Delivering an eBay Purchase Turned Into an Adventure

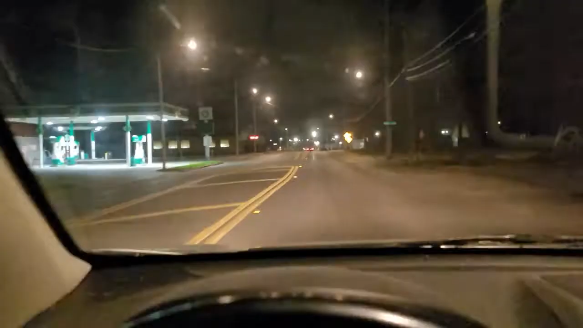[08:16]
We are back in town and we are heading to the pet store It just opened up they've been in they've been opened up for a while, but they just finally opened to the public What two days ago a couple days ago Yesterday, okay,
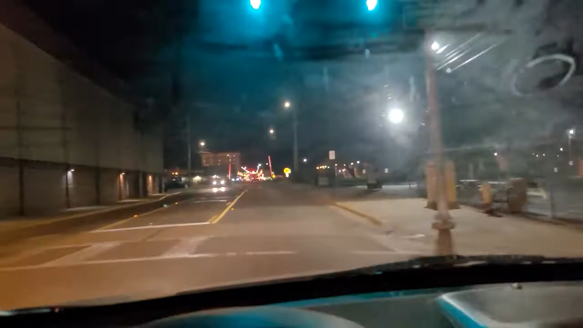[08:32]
see that's how much I know but they're gonna be staying open till nine o'clock Which is awesome because we used to have another pet store and the guy closed down because he said for some reason nobody's shopping here Well,
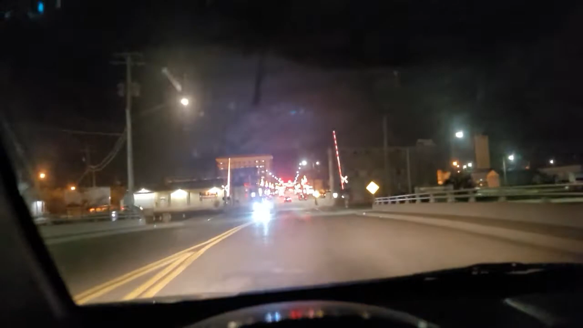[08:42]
because you closed at five and then you didn't Your prices were too high Yeah, so nobody ever went because it was too expensive
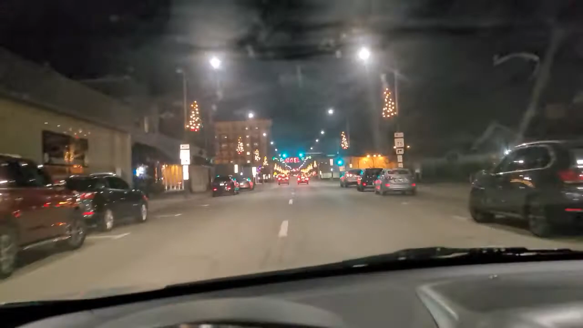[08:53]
and On top of that it was never open where people could go So this place is kind of smart even though nine o'clock is a little too late for this town I mean, you can see how dead it is.
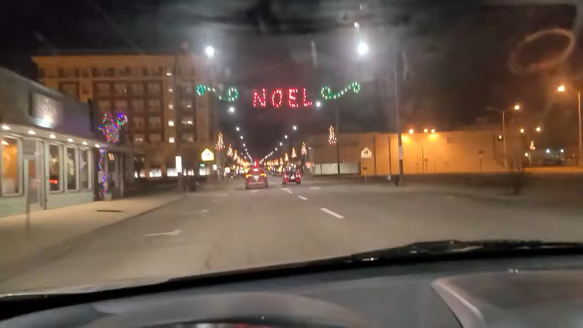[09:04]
It's 7 35 at night. And this is the downtown area We don't have a downtown area. It's dead. It's nothing when I was a kid It'd be bustling all day and all night because that used to be a movie theater. There was a bunch of bars there. But anyways yeah, now this is all just empty buildings or I don't even know it's just empty buildings and I think some some apartments but other than that Nothing So yeah,